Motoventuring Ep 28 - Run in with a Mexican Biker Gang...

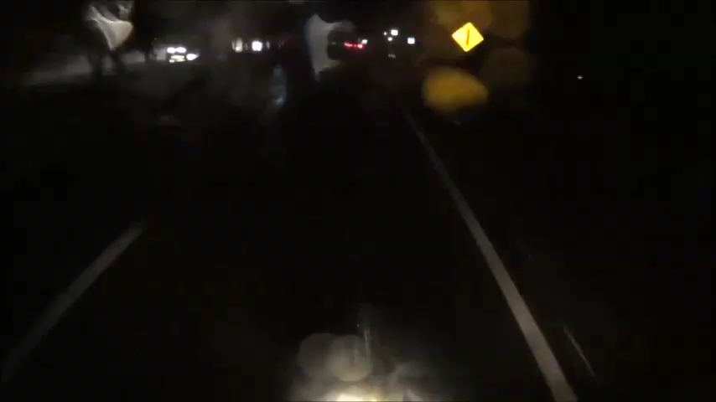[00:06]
We left Potscuaro at night against our better judgment because it was pouring rain and we couldn't see but we're really trying to get to Lenny's house in Morelia.